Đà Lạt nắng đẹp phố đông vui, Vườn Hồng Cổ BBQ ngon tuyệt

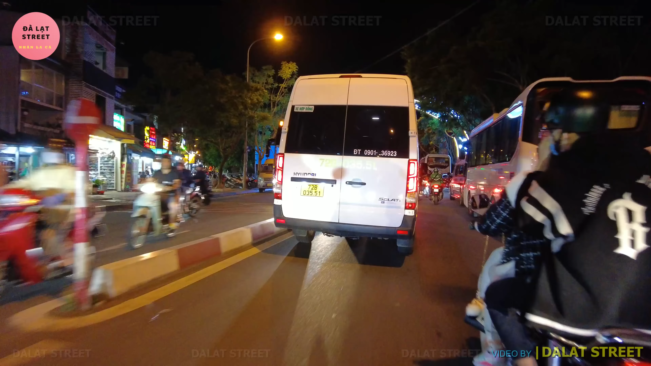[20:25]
Trước mắt chúng ta đó là con đường Nguyễn Văn Cừ. Thì con đường Nguyễn Văn Cừ này thì nối từ đường 3 tháng 2, đường Duy Tân đó vị, lên tới vùng Binh Nước,
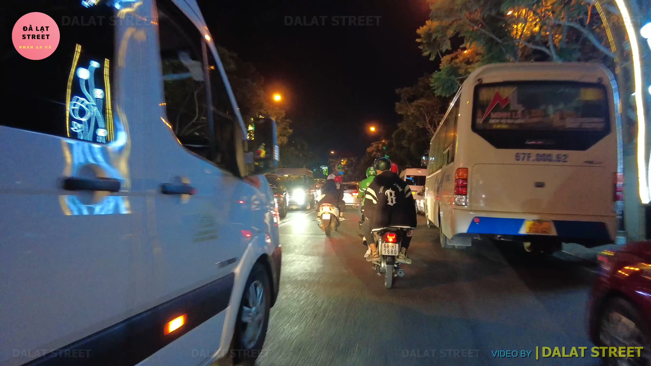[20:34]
ngay phía Hồ Xuân Hương luôn quý vị. Buổi tối thì chúng ta thấy là xe cộ hai bên đường đậu rất là nhiều, và đa số là xe của khách du lịch, những chiếc xe 16 chỗ, 45 chỗ tới những chiếc xe ô tô cá nhân.